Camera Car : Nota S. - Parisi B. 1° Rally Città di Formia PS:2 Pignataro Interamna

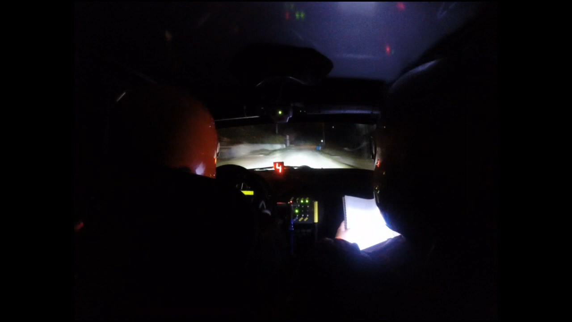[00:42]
sinistra 4 qua ultimo palo stacca a destra 1, vuole il cartello, 50, imposta a destra 3, per subito sinistra 3 meno, ponte ponte, sinistra 4 più, per piega a destra,